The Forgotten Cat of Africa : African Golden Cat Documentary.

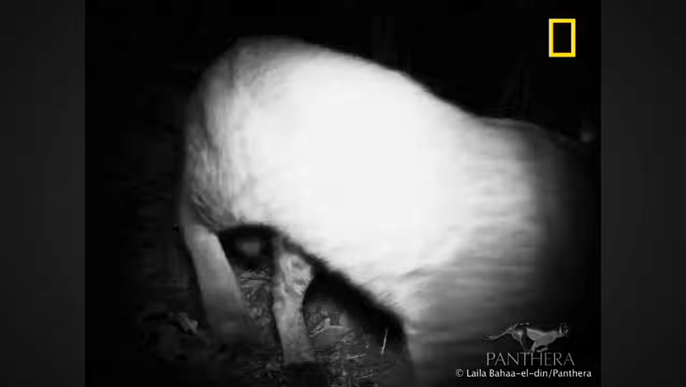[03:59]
This water-resistant coat keeps the cat dry and comfortable, even in the wettest conditions.
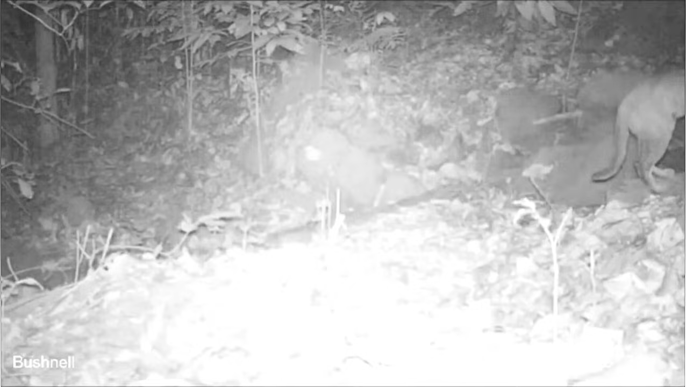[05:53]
This remarkable midnight assembly occurring during a full moon.